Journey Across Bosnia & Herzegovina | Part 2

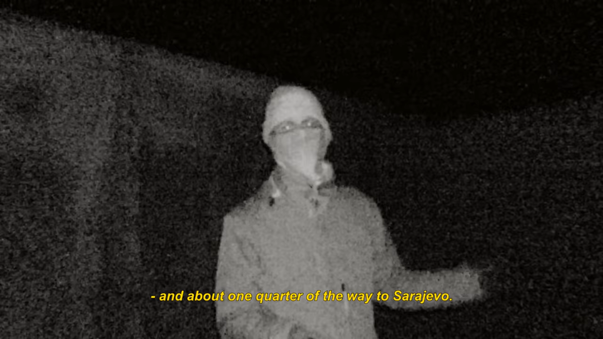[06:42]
It's a chill ride.
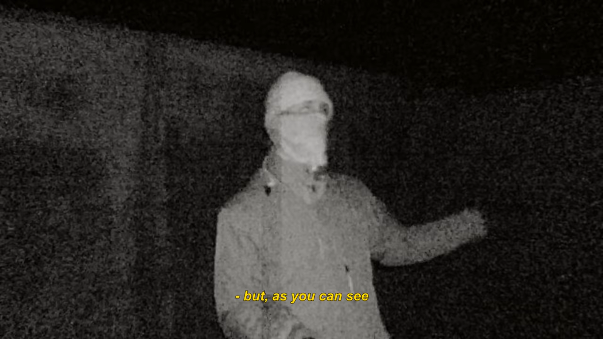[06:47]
But as you can see, I really cannot film anything other than me and the wagon.
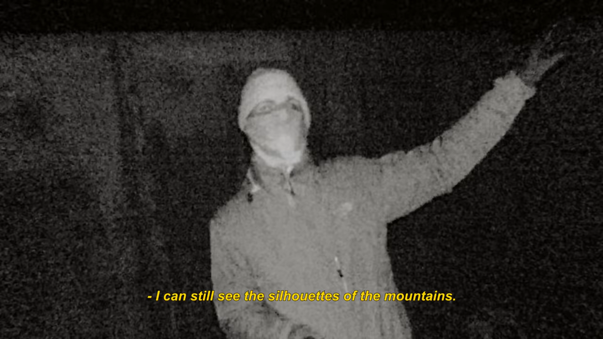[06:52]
I can still see the silhouettes of the mountains and the stars. Everything is so beautiful. Boys, it is in the other wagon.
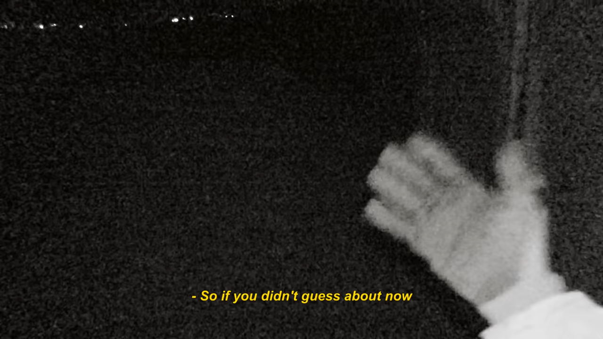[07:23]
So if you didn't guess it by now, this is basically an infrared camera. So the light that you see all over here, nobody else can see but the camera.
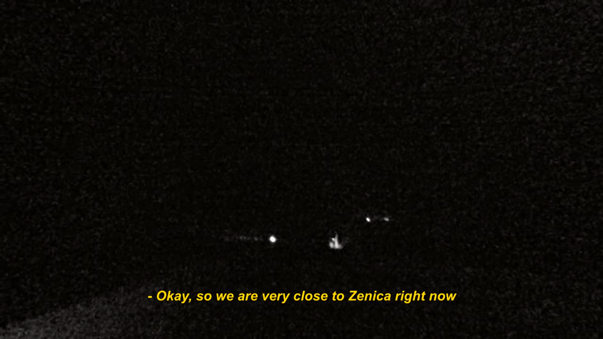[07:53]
Okay, so we are very close to Zanitzak right now. And we're driving into this yard, which is basically surrounded by one side with a factory and by the other with a river.
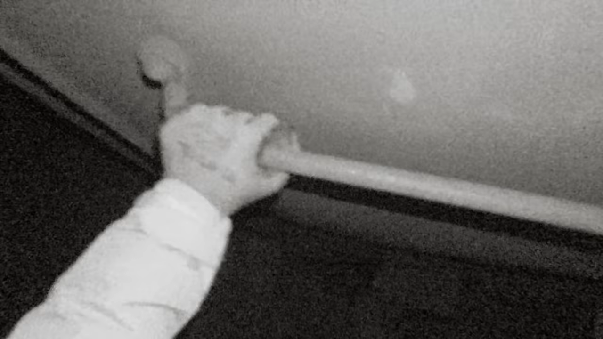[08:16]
It's still a bit too fast to jump off.
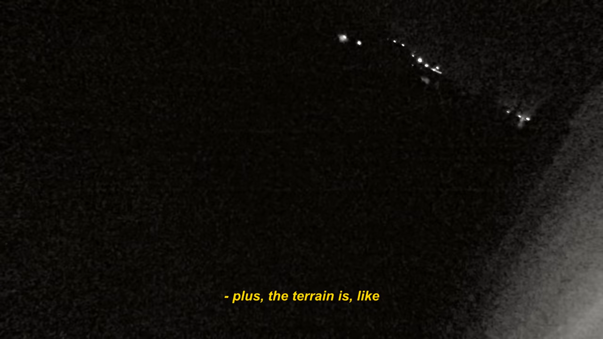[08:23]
Plus the terrain is like really hard to tell what it is.
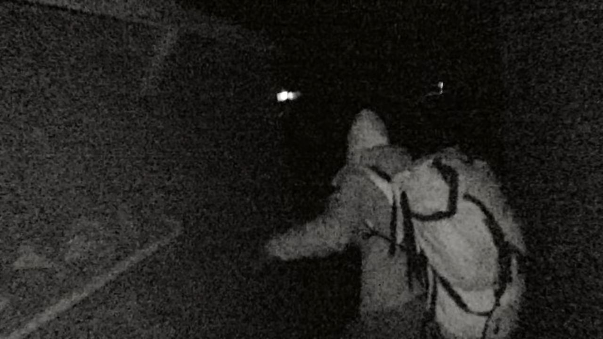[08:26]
It's pretty lit up. What? It's pretty lit up. Yep.
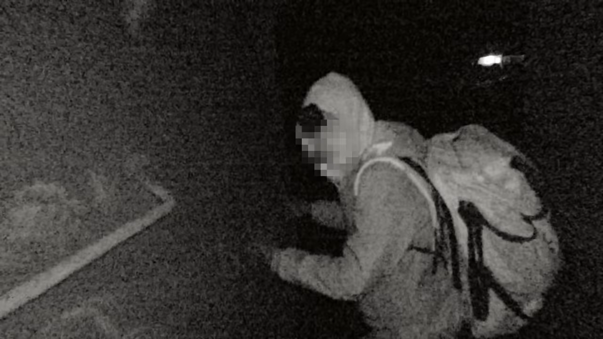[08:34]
It's slowing down. Okay, there's the yard. It's very lit up. The train does not seem to be slowing down.
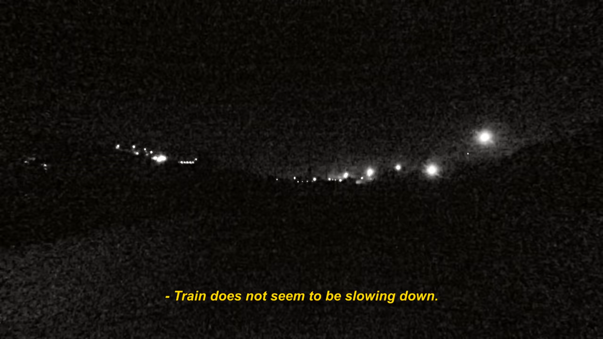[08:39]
Hopefully it will. It has to. Basically surround it right now.
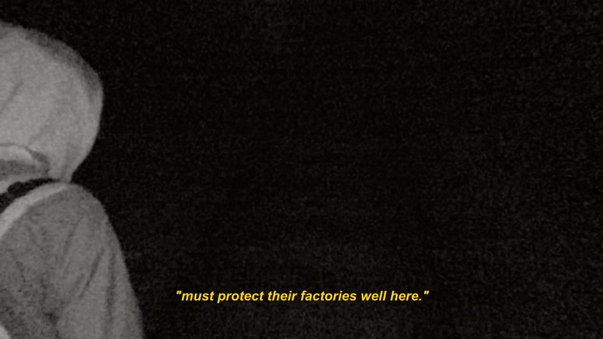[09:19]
Yeah. Just got to be careful right there near the end. Yeah, what the fuck is that?
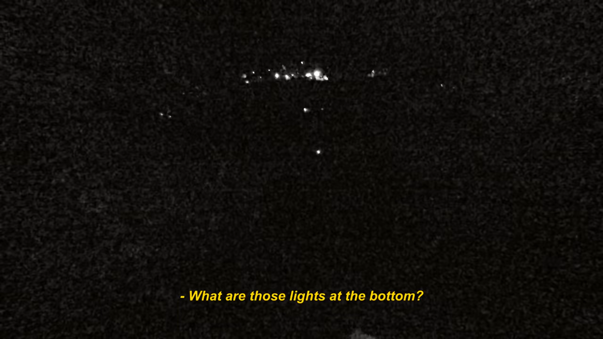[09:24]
What are those lights at the bottom?
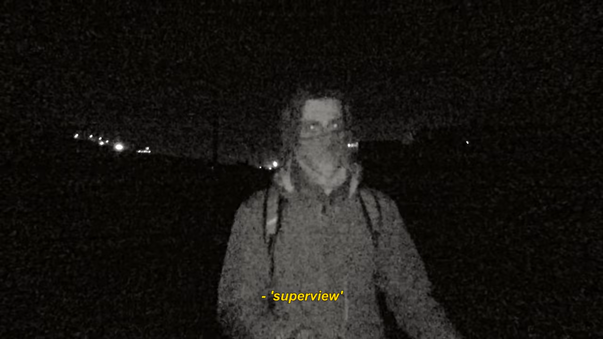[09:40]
Okay, so I forgot to change to a super view. When I put the camera on my head, you'd have a fisheye, a bigger field of view. We're basically out of the type 3 territory.
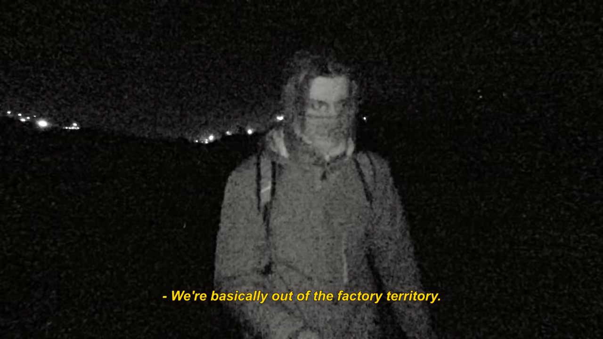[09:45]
It's still a bit sketchy if somebody sees us here, so I don't really want to use the normal light yet.
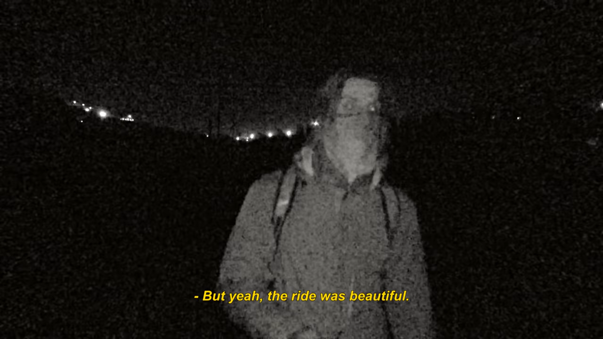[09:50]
But yeah, the ride was beautiful and scenic. The silhouettes of the mountains, which I still can see there everywhere.
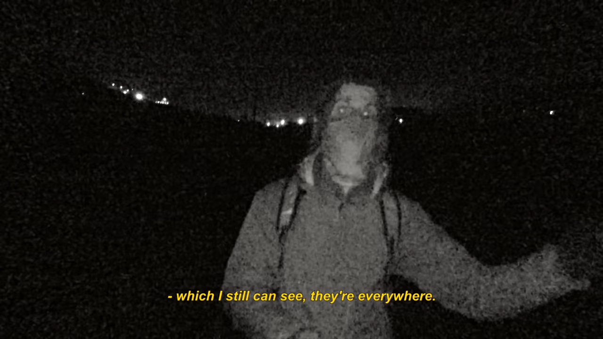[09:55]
Around the Bosniak side of Bosnia. So many mosques in there. Played up with LED green lights.